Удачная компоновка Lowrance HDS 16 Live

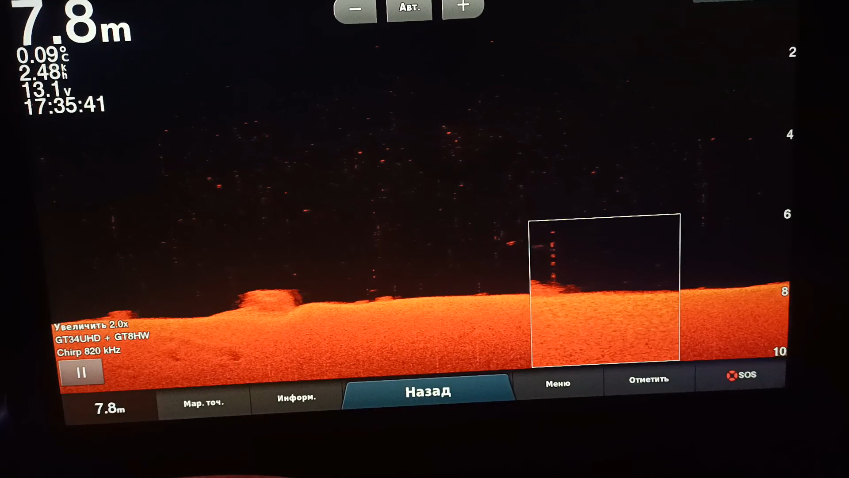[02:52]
On screen: depth 7.8 m
А вот это вот, что она тут дорисовывает мне поверху.
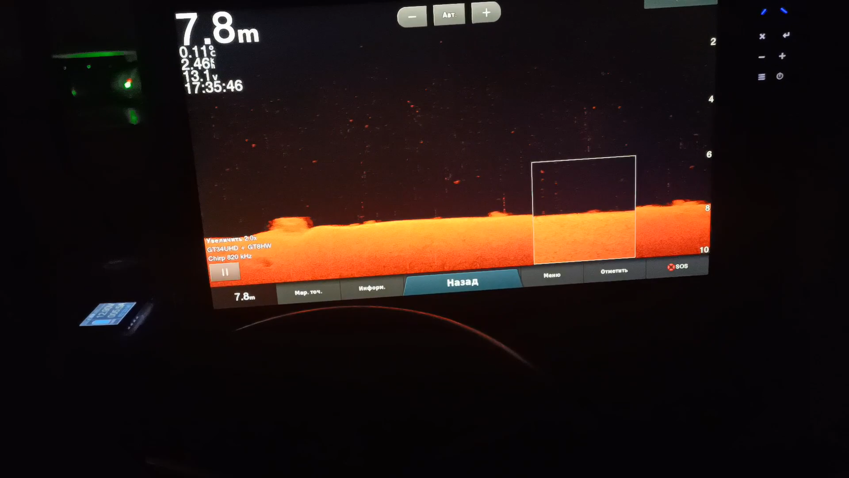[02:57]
On screen: depth 7.8 m
Мотор мой, как всегда, что-нибудь чудес. Поэтому достаточно. Продолжение следует... Редактор субтитров А.Семкин Корректор А.Егорова Корректор А.Егорова Корректор А.Егорова